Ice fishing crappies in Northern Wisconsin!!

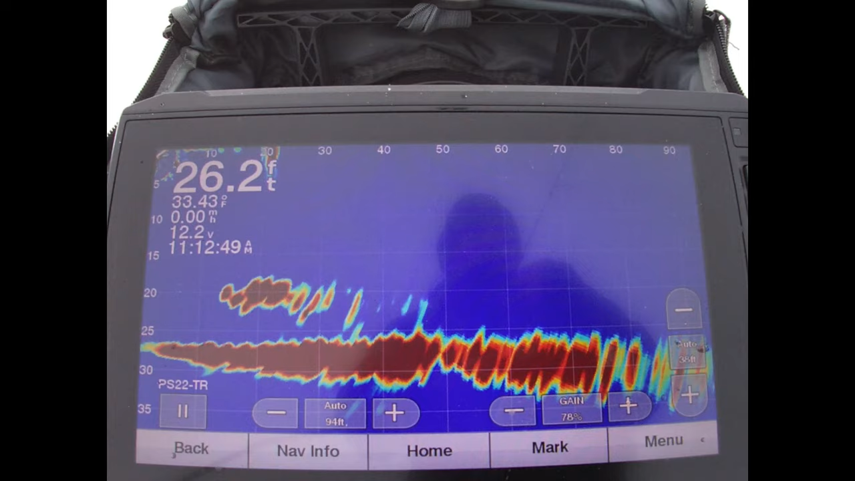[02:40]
On screen: depth 26.2 ft, water 33.43°F
It's running around trying to locate them. I think I found them now.
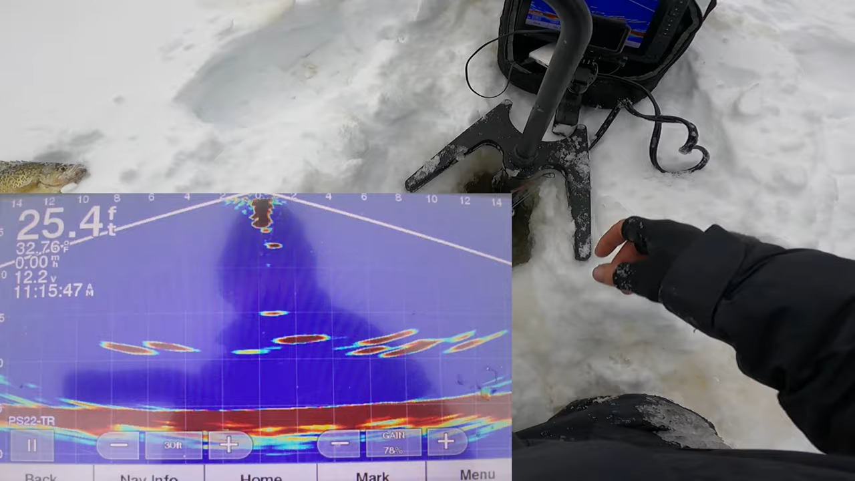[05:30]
On screen: depth 25.4 ft
Get a donk. Here he comes. He's mad.
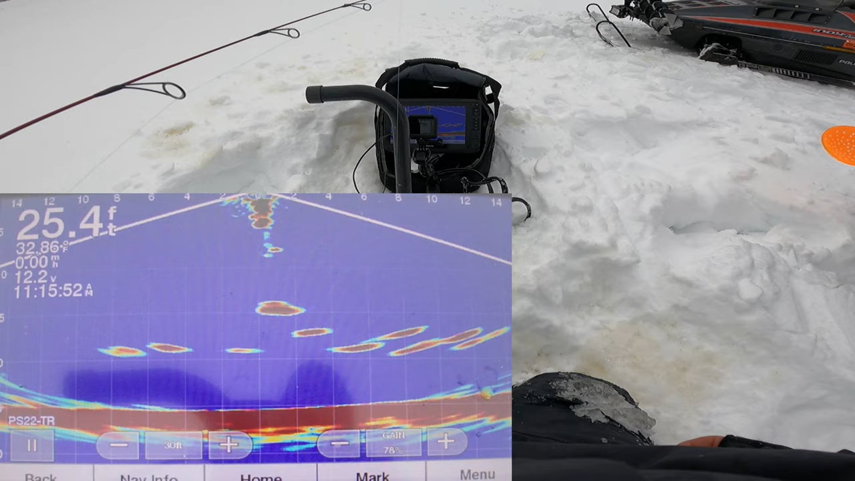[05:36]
On screen: depth 25.4 ft
Got him. There's a pile down there.
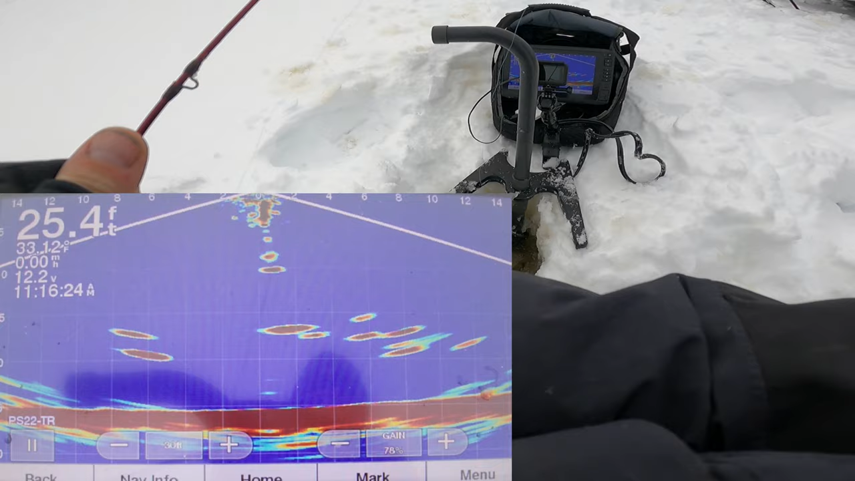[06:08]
On screen: depth 25.4 ft
This is gonna be instant. Here comes another one.
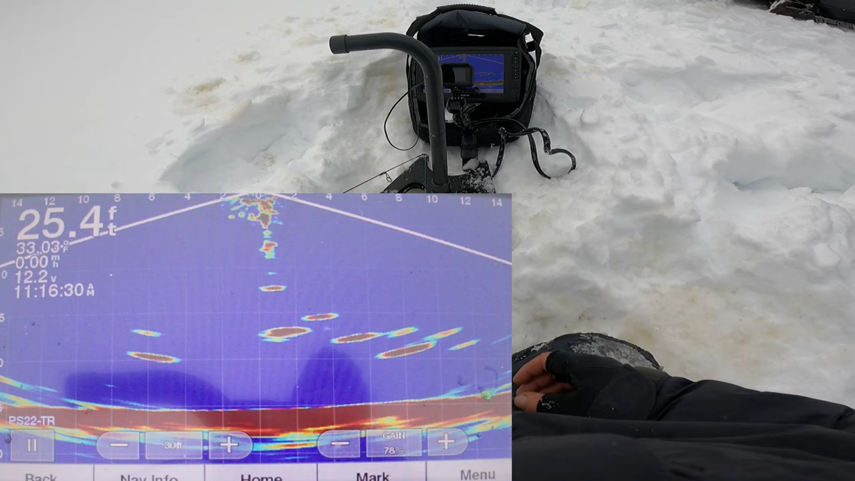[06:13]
On screen: depth 25.4 ft
Another one. Screaming up. Ooh, baby. Got it. Oh, I missed him.
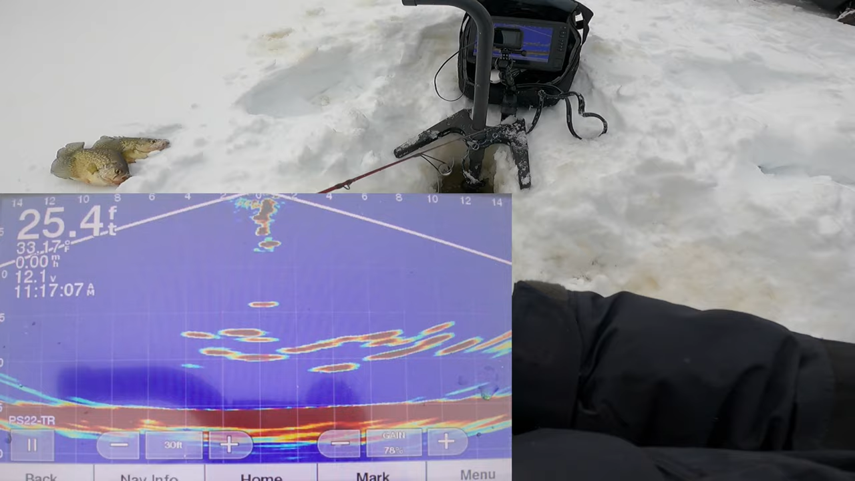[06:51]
On screen: depth 25.4 ft
But they're way away from us because if they see what's going on, they're going to come over here.
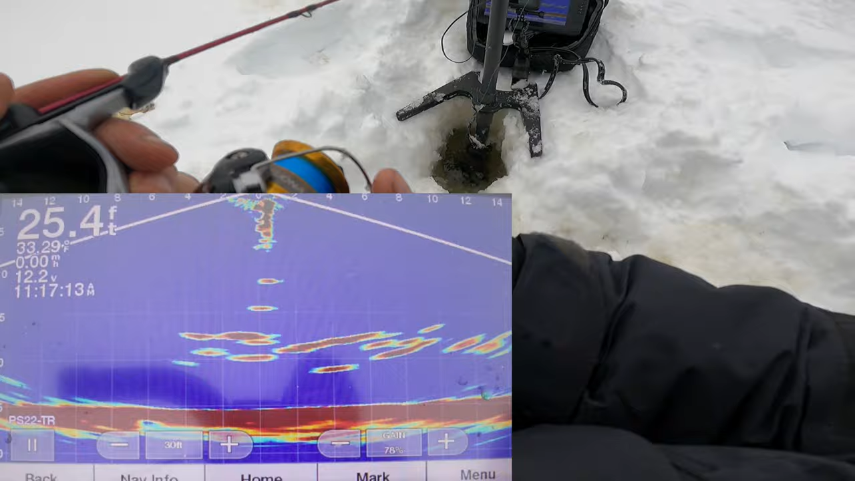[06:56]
On screen: depth 25.4 ft
Holy moly. No, that's okay. Put it over here.
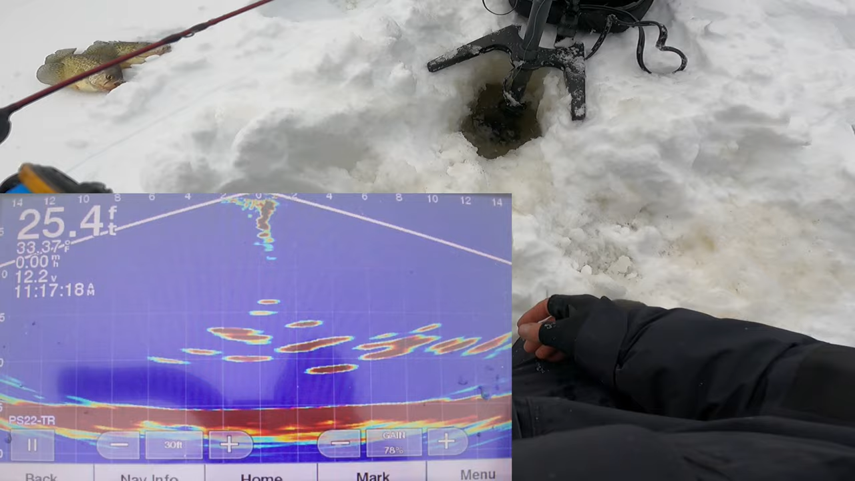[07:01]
On screen: depth 25.4 ft
Because I got this one going too. Oh, here they come. Competition.
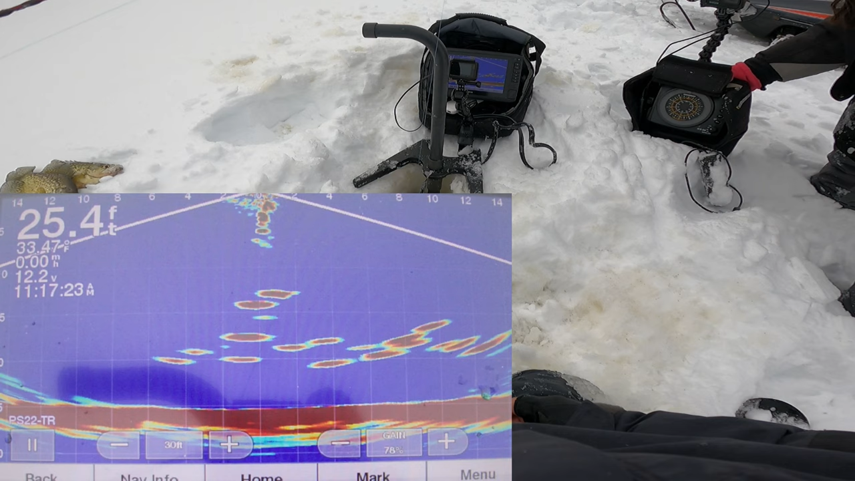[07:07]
On screen: depth 25.4 ft
He wants to play. Oh, this one's big.
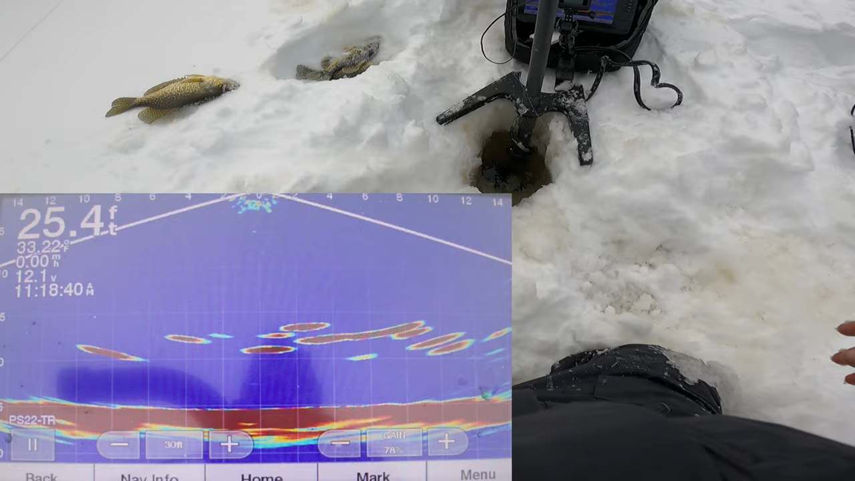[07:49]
On screen: depth 25.4 ft
There's just a freaking massive amount of fish down here.
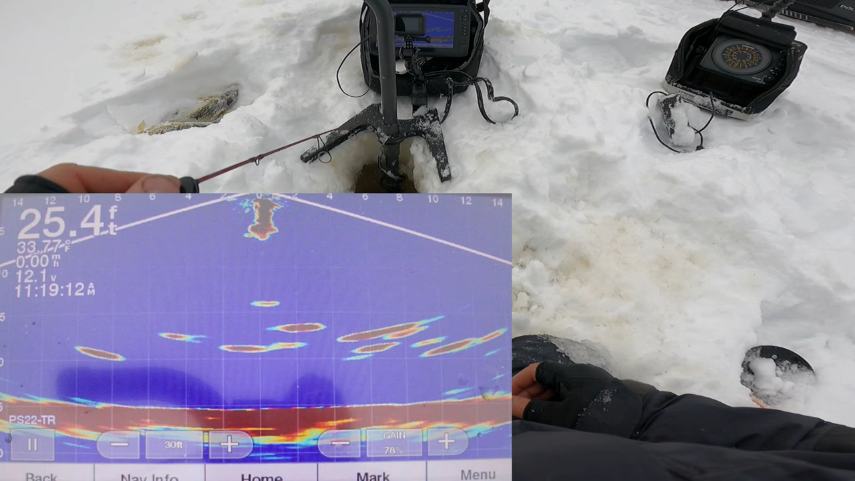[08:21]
On screen: depth 25.4 ft
There's just a lot of fish. Here we go. Live in effect. Raise it up.
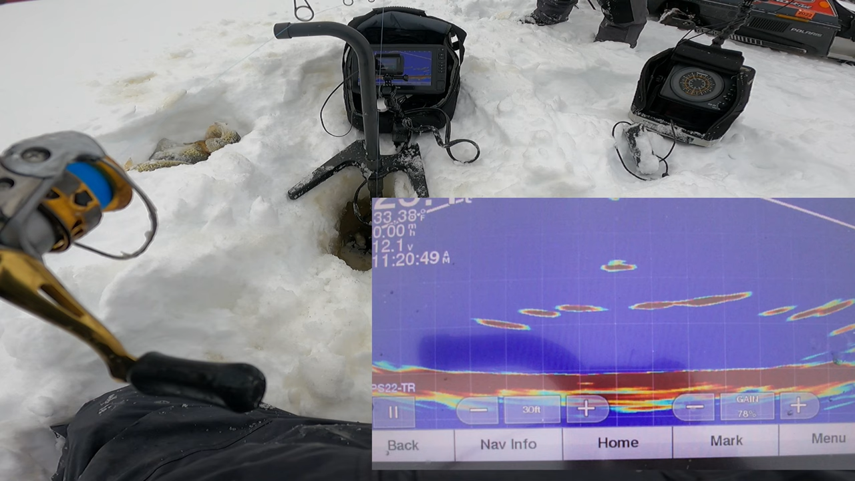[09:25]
If he had a buddy with him, he'd be hammering her. He might not. He's on it now, but he is.
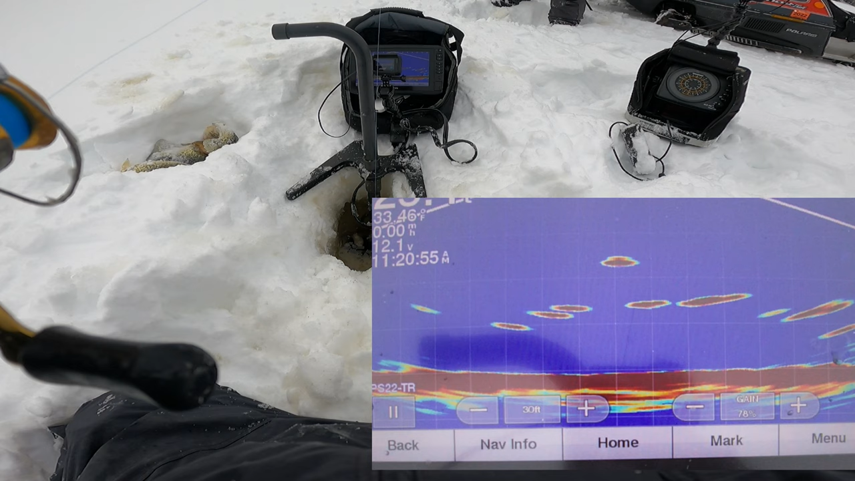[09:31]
He doesn't want it. Nope.
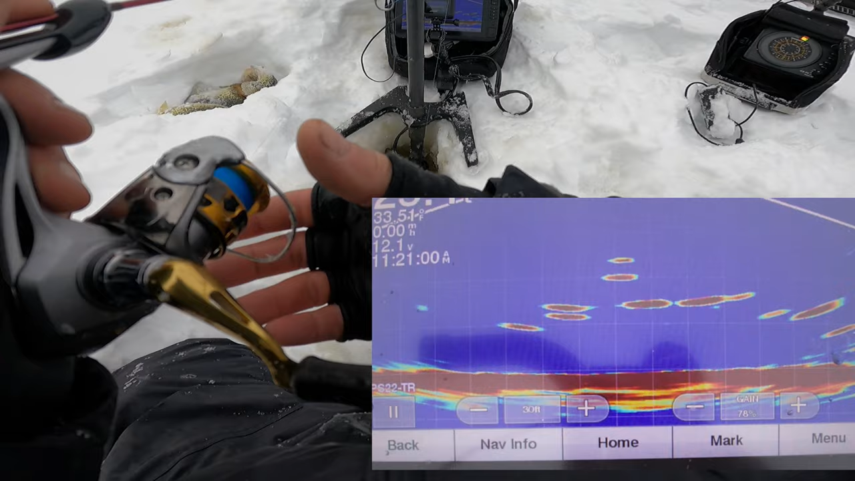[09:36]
I'm gonna go back down, so I gotta get it closer to his buddies.
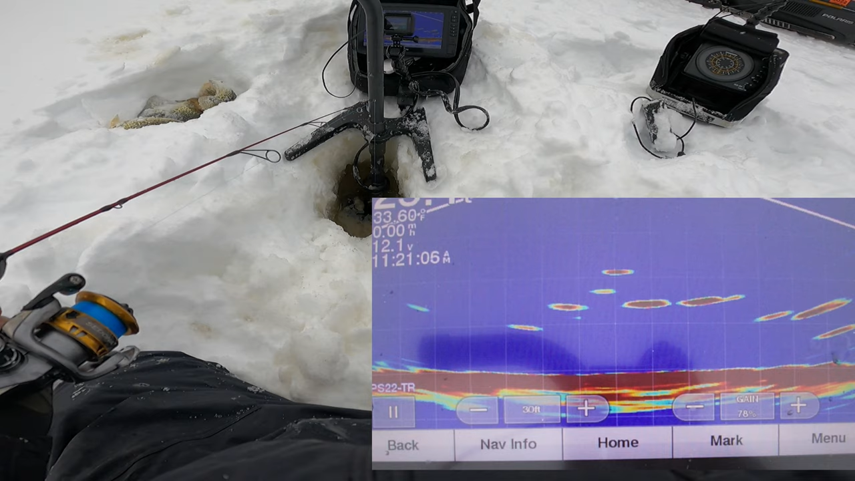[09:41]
On screen: water 33.60°F
There's some big marks down here. Holy cow. You gotta be crazy.
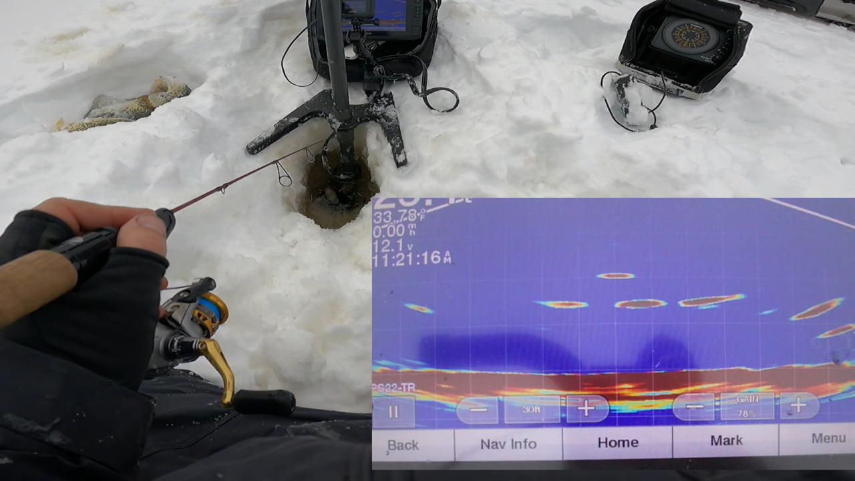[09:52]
Here we go. Here we go, that's a bigger one. Got him. That's a crappie.